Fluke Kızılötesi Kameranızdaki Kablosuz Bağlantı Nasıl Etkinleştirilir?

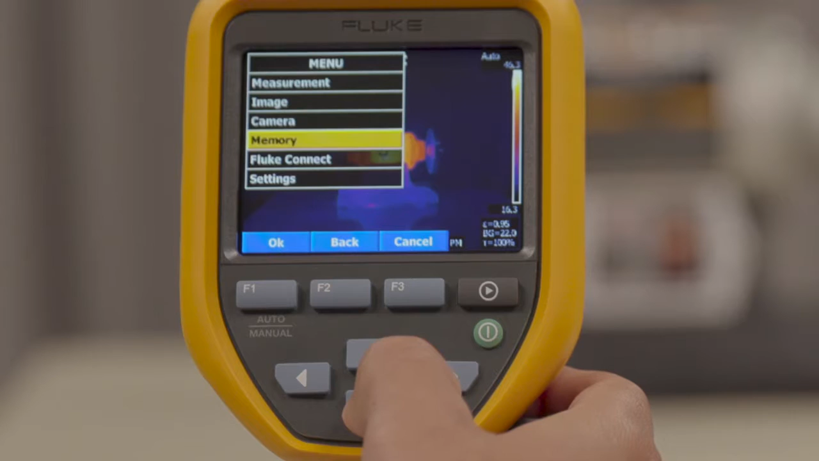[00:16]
Follow the on-screen instructions and go to fluke.com forward slash register forward slash TI.
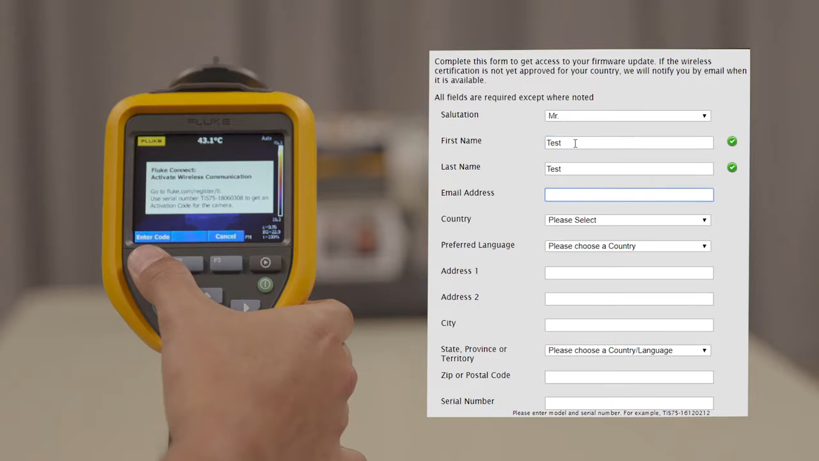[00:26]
On screen: spot 43.1°C
Submit the form to receive a unique code and then enter this code
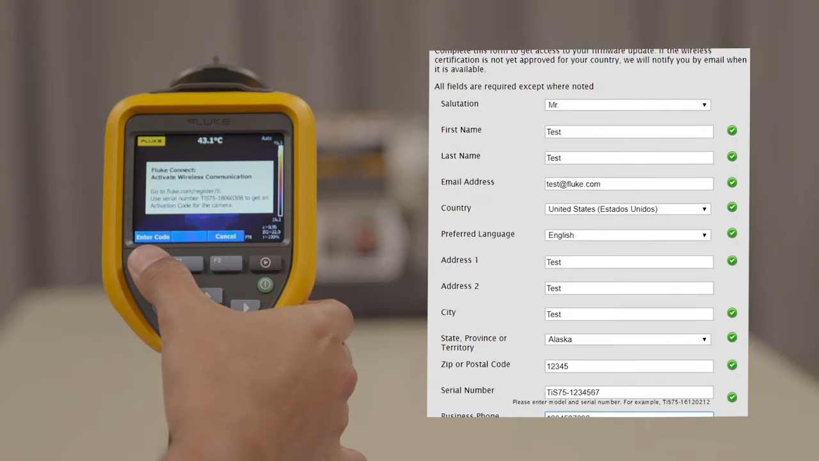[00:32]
On screen: spot 43.1°C
into the thermal imager and your wireless should activate. Now that your camera wireless is activated, download the Fluke Connect app from the App Store.
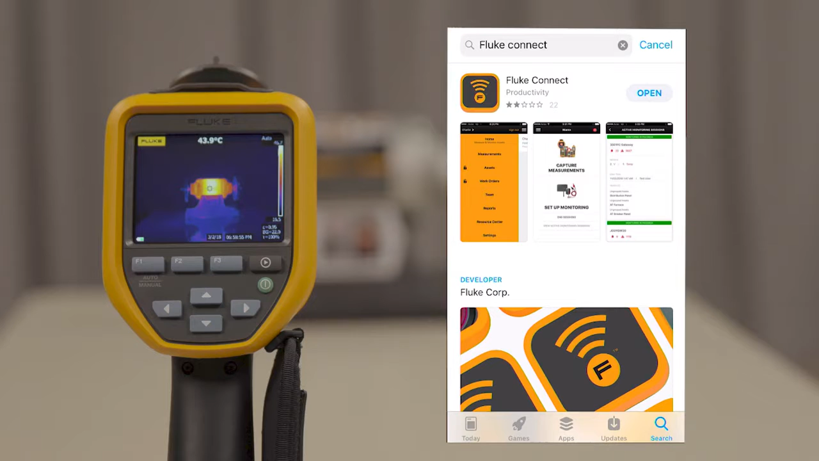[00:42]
On screen: spot 43.9°C
From your settings, connect to fluke dash camera as your wireless network.
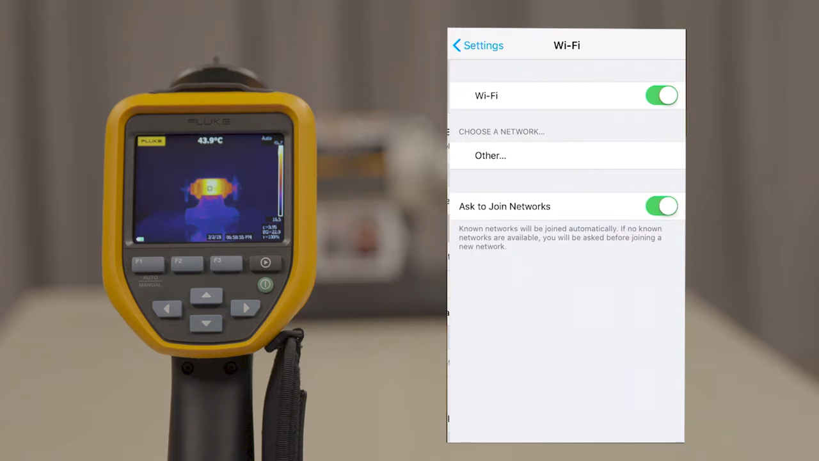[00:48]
On screen: spot 43.9°C
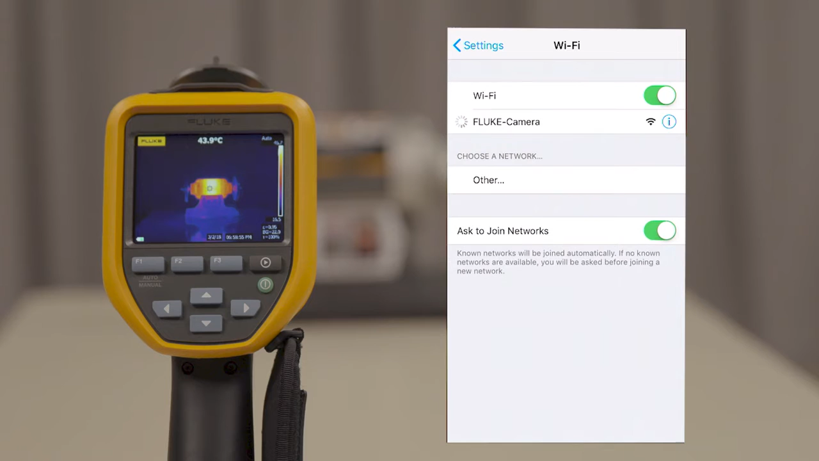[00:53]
On screen: spot 43.9°C
Open up the Fluke Connect app and select your camera as the tool you'd like to connect to.